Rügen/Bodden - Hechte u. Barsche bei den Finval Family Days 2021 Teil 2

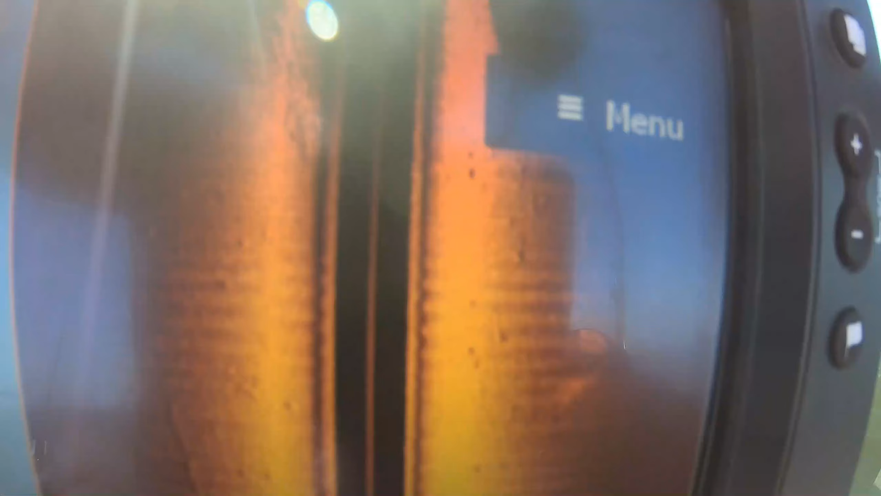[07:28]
Ja, wir fischen hier gerade an der Struktur mit vielen Steinen am Grund von der Kante.
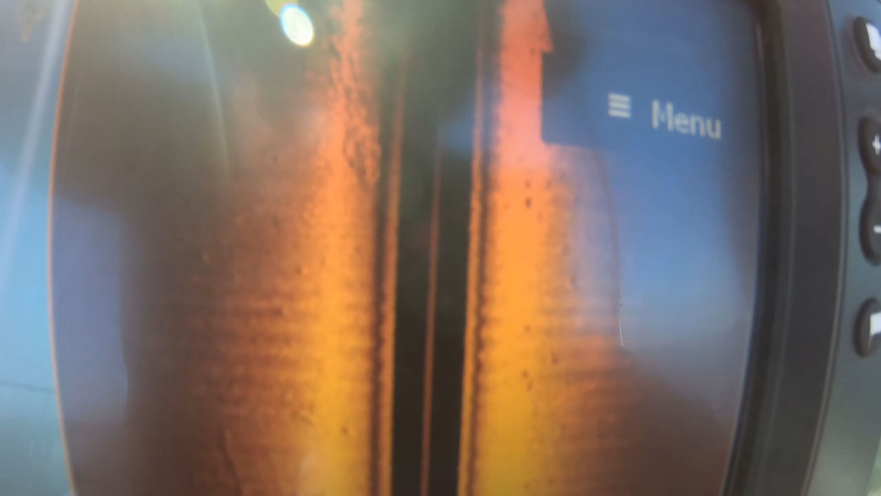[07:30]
Und klar, hier müssen Barsche stehen.